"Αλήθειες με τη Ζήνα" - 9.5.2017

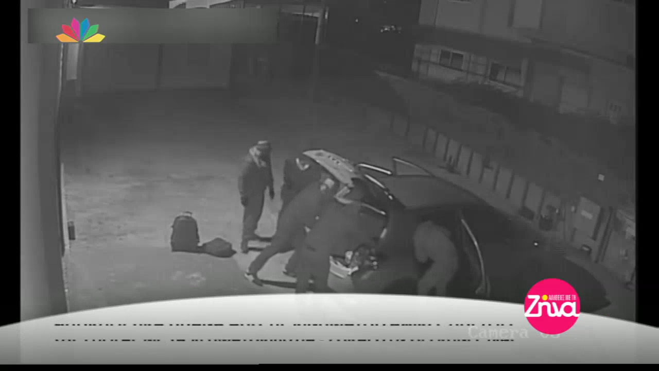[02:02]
Αποκλειστικό. Πλάνα από τις κινηματογραφικές ληστείες της Σπύρας με τα χρηματοκιβότια. Σοκάρουν οι σκηνές βίας.
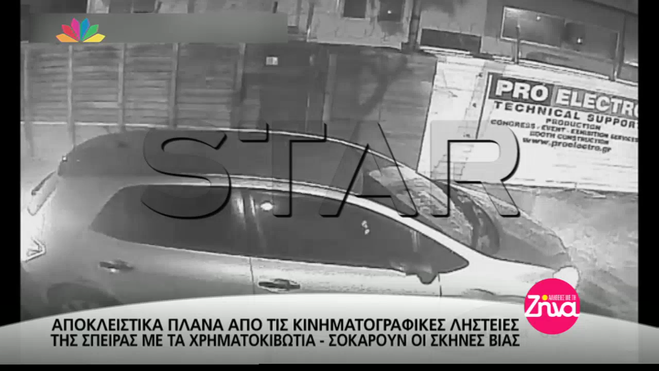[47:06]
και βλέπουμε εδώ κάποια πλάνα Μπαίνανε σε ένα χώρο Στους οποίους κάνανε καταδρομικές